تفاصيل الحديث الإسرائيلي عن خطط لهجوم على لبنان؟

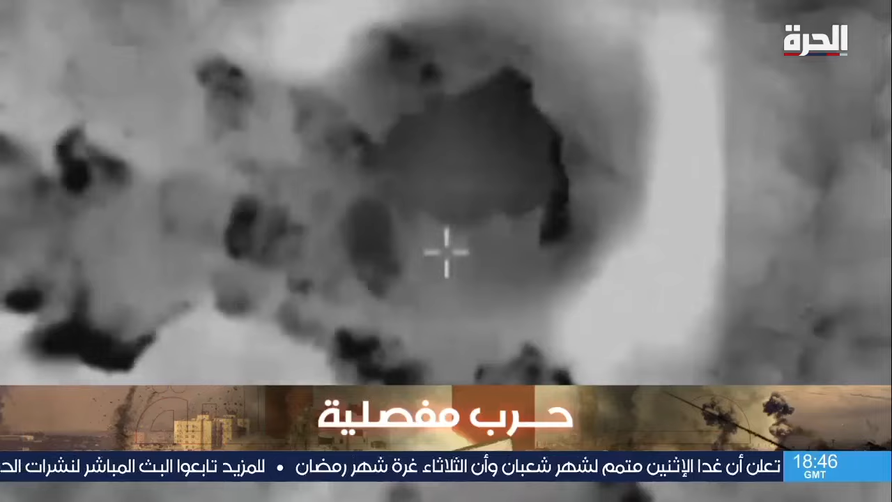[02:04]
من بينها مبنى عسكري في خربة سلم حيث تم تحديد وجود عناصر من حزب الله.